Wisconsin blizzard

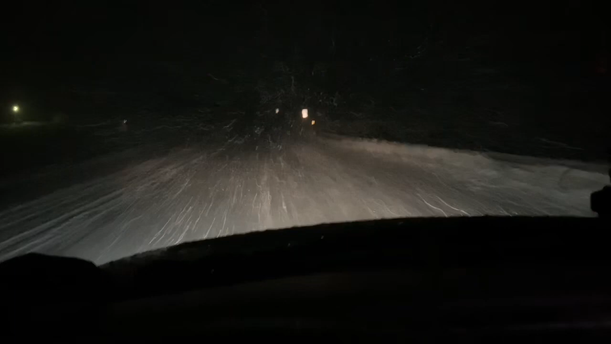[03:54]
and sleeting late afternoon when we were cleaning that roof. It just got worse and worse, and then they fed me dinner, so that was pretty cool. So then after that, it was a little late, we got out of there. And now we're traveling at, we're doing 35, we're doing pretty good. We're going down big hills though, and down through these valleys and stuff,